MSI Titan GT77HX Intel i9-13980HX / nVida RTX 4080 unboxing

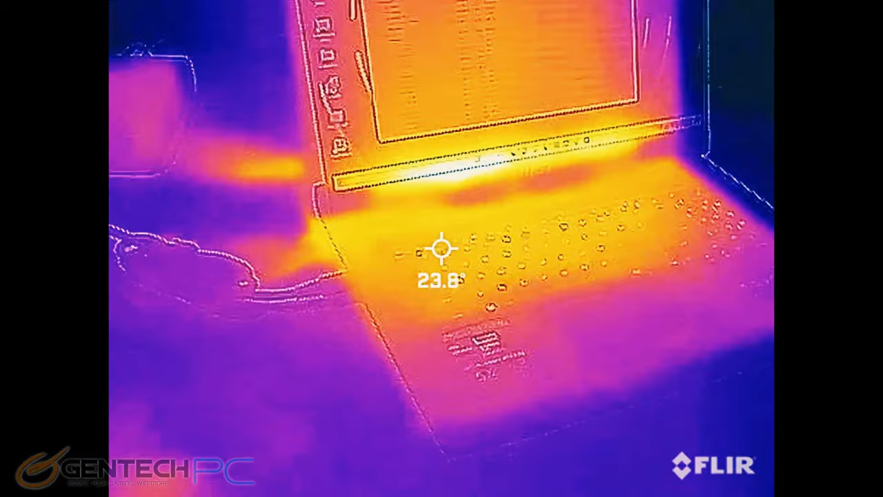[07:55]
Before we do that, let's take a baseline reading of our external temperatures using our infrared camera.
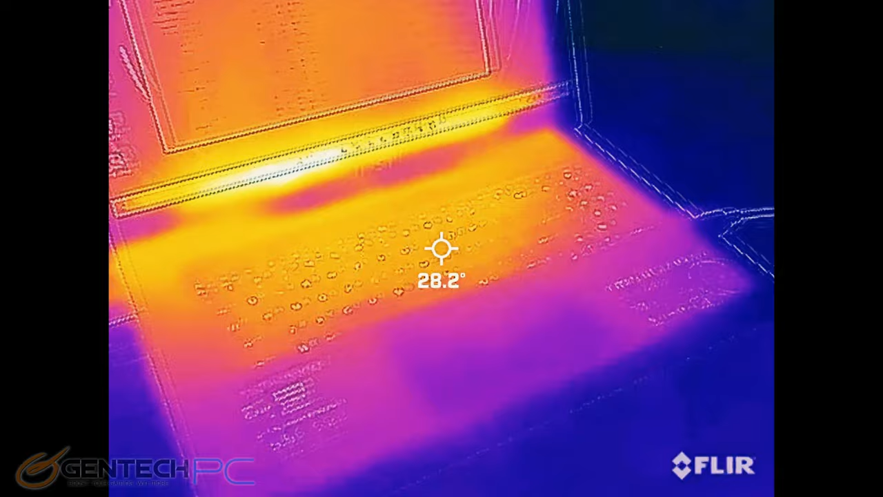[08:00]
We'll come back and visit this once we start the benchmarks and see just how much the heat has gone up.
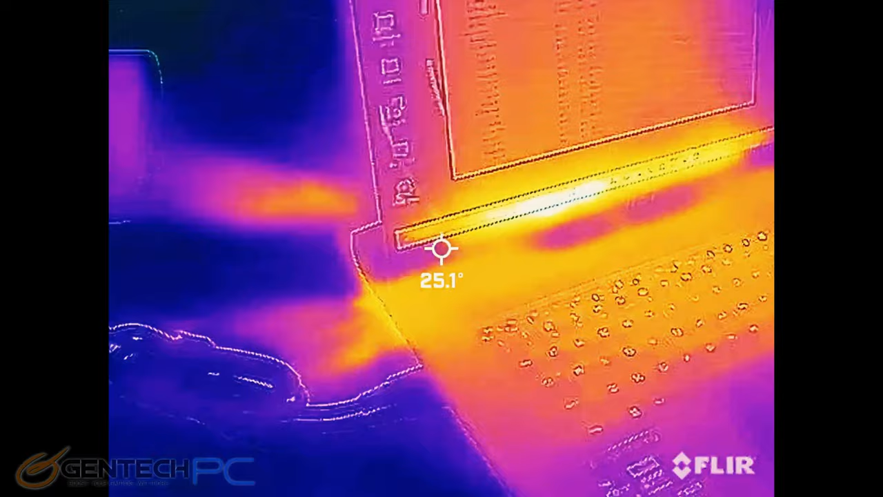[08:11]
Upon first inspection, we can see nothing's too hot where your hands will be touching. And we get a good indication of where the hot spots are and where the cooling is working.
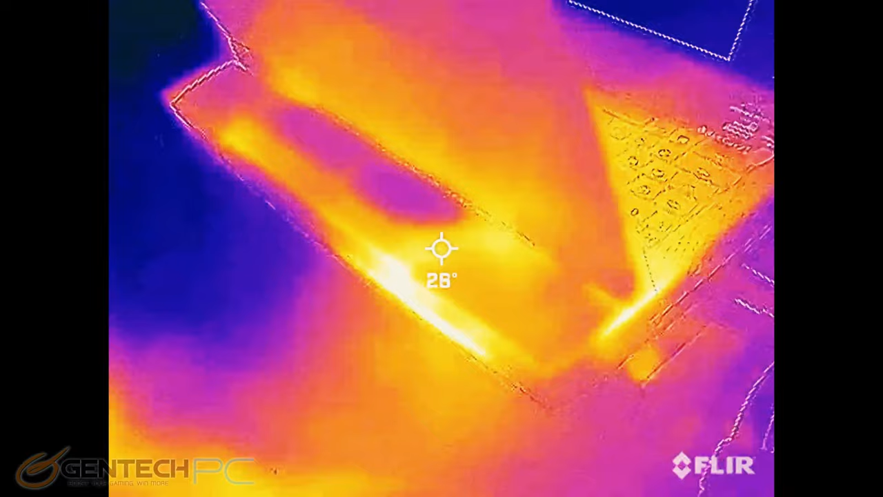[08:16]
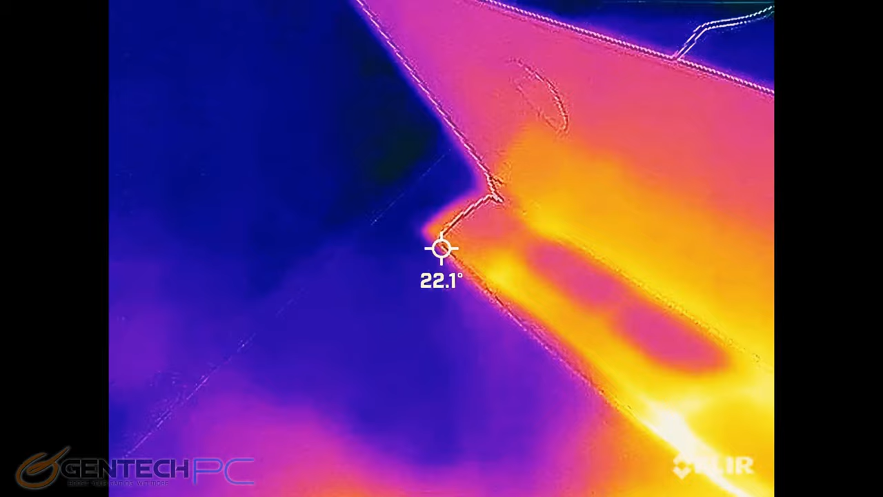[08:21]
The higher the numbers that we see in the exhaust, that means the more of the heat that's being removed from the system. So that's always actually a good thing to see the highest numbers possible.
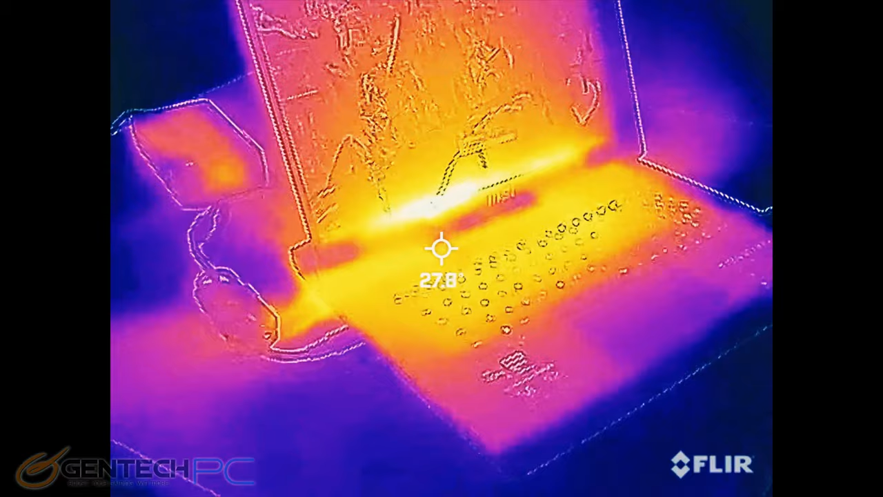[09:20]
So now while the benchmark is running, we'll go back to the thermal camera again and we'll see how things have changed. You can see there was a small increase in temperatures on the outside case here, but not much.
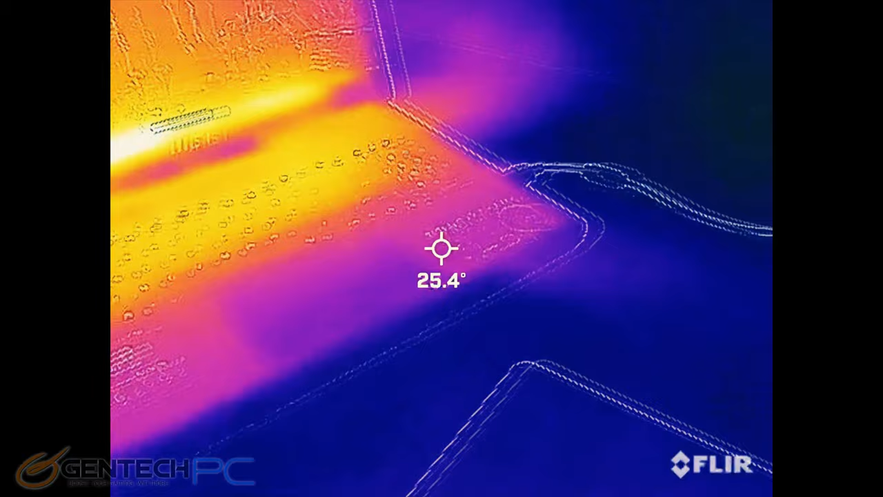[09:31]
It's still well within the realm of being comfortable to use.
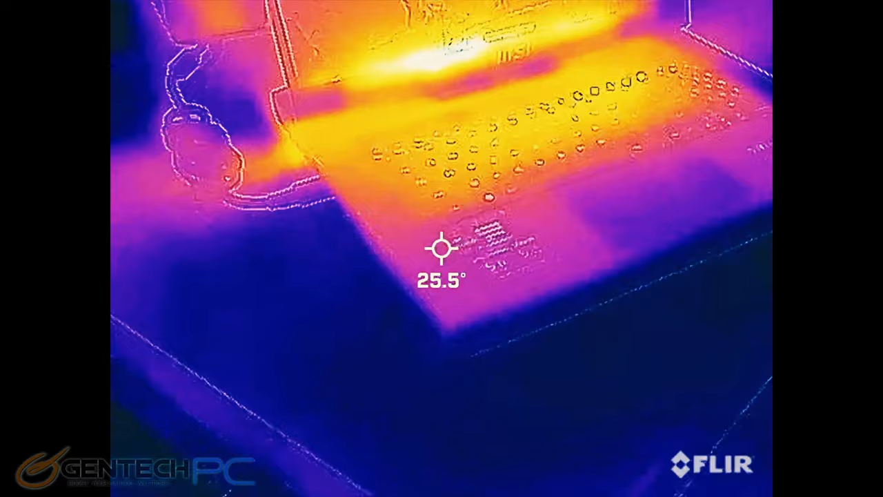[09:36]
None of the heat is really getting in the areas where we're going to have our hands sitting.
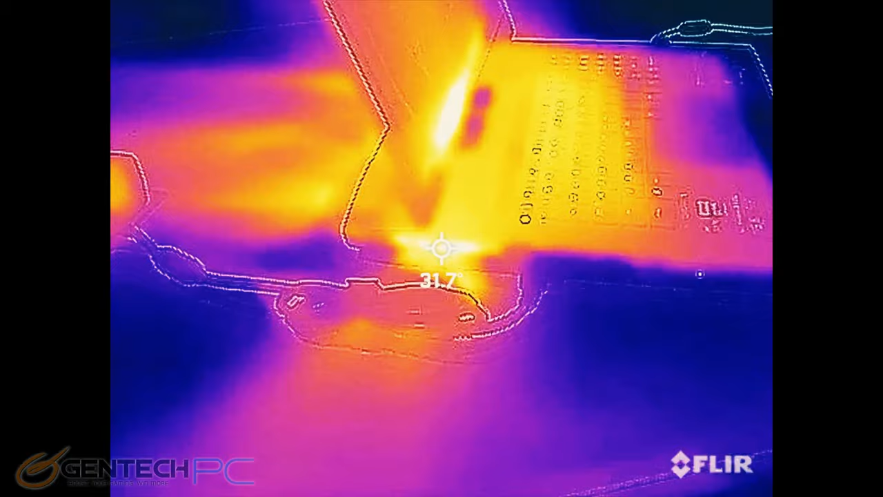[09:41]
The hot spots for the cooling system have gone up significantly and we can
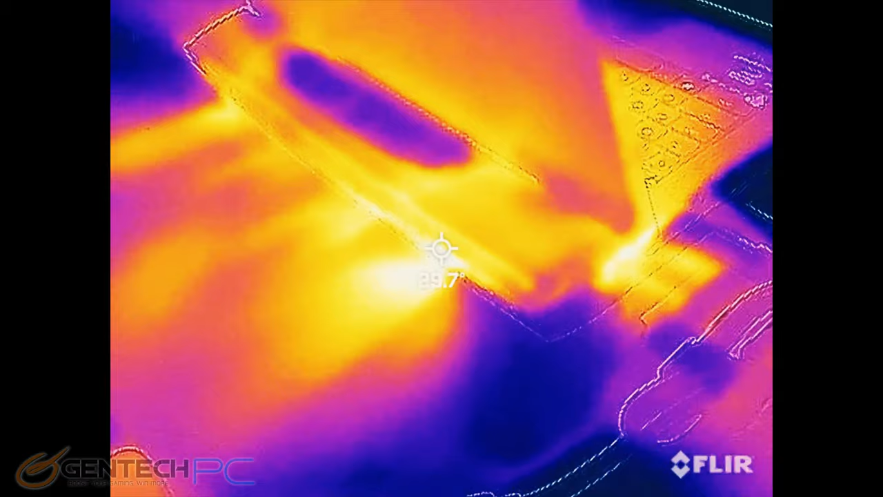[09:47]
actually see the heat streaks across the table surface and